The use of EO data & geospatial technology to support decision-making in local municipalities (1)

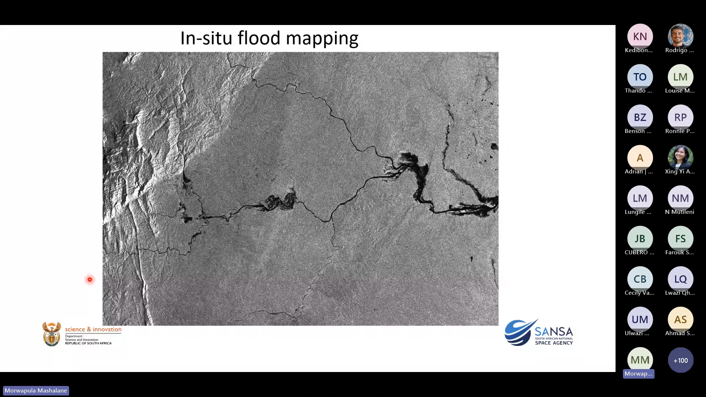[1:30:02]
even when there is cloud cover. And then we can map the water overflow or water discharge from various rivers, and also